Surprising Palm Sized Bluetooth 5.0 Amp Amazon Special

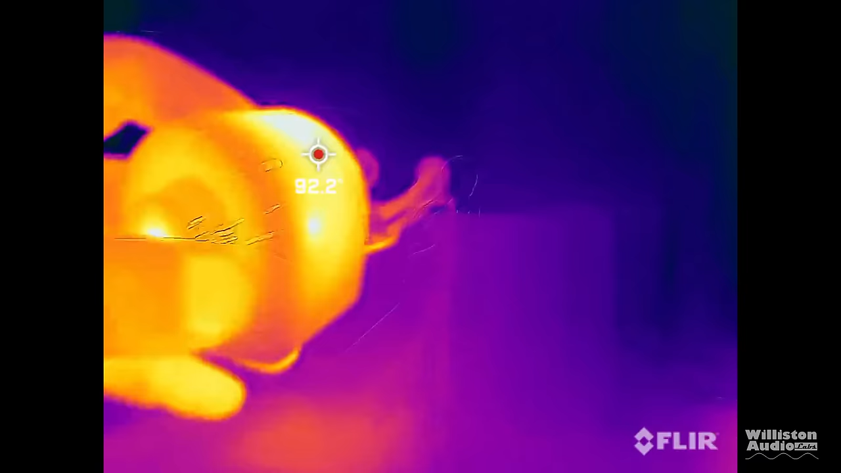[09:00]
after the jamming the amplifier for at least an hour or so decided to get out the
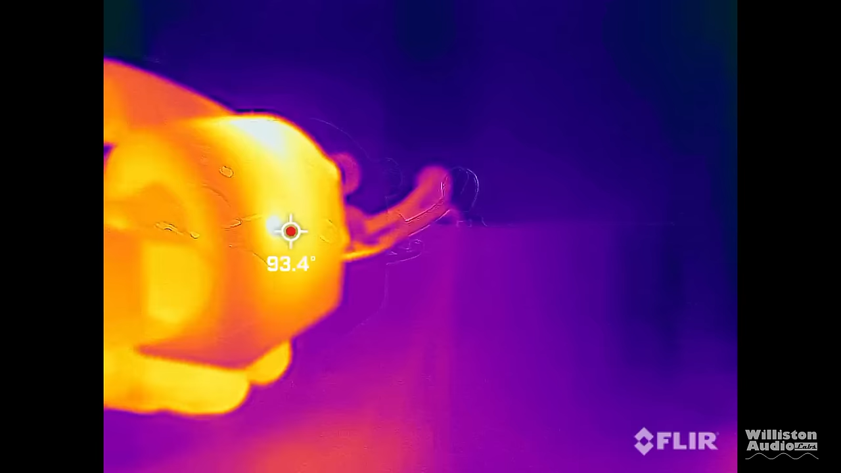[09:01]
flare and let's check out some thermal imaging you can see here around 120 degrees fahrenheit is about the
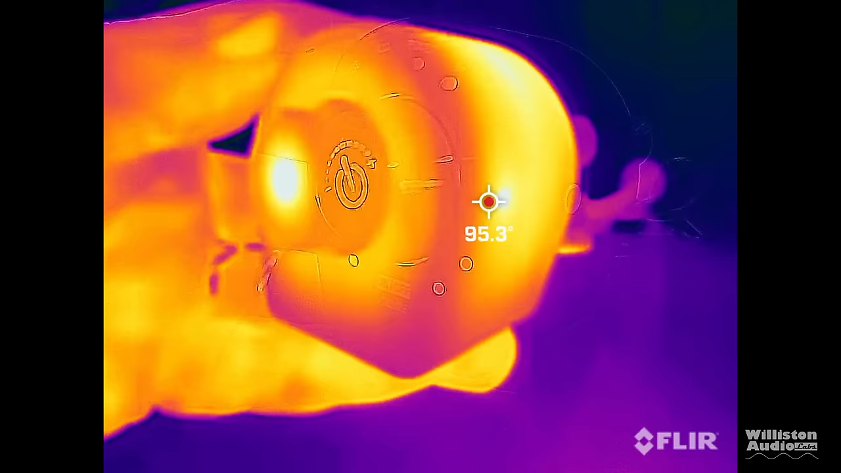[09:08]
highest i see on the outside of the amp and we flip it around to the back
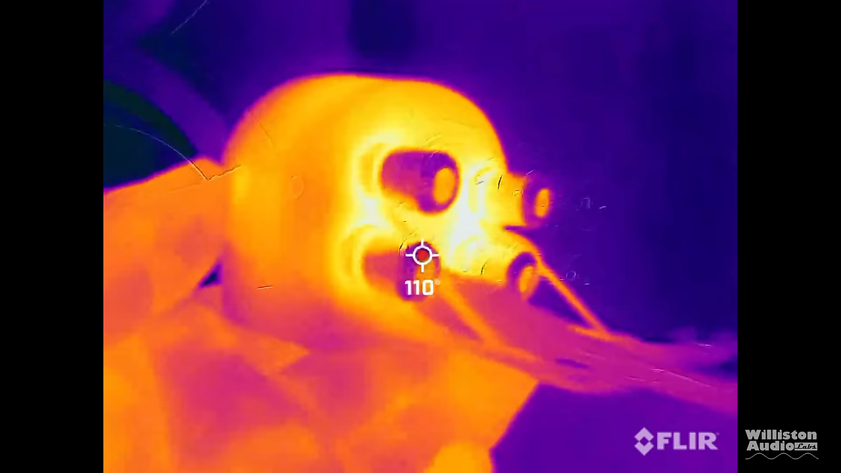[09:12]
now the banana or the binding post really felt the warmest to me it felt like they were actually part of
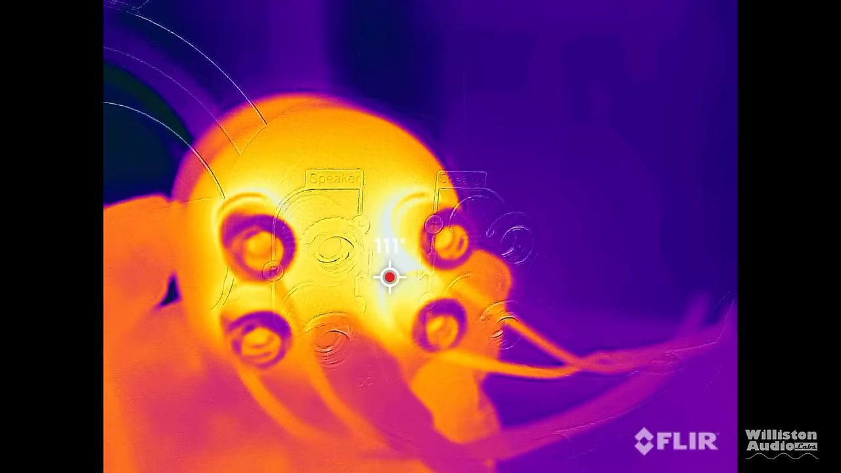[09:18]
the heat sink but didn't see anything over 120 so not too bad next